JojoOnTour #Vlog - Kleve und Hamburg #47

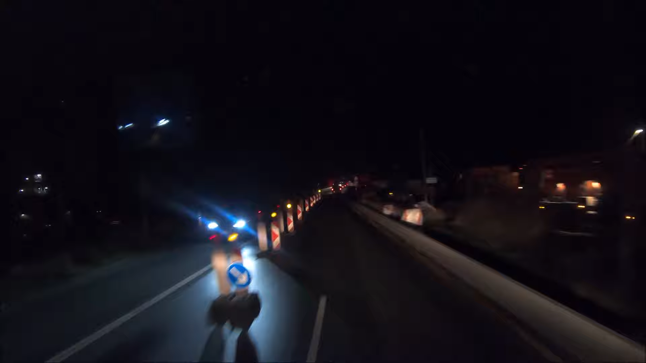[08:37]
Die sind immer noch nicht fertig. Sanierung der Rheinbrücke. Na denn, na denn.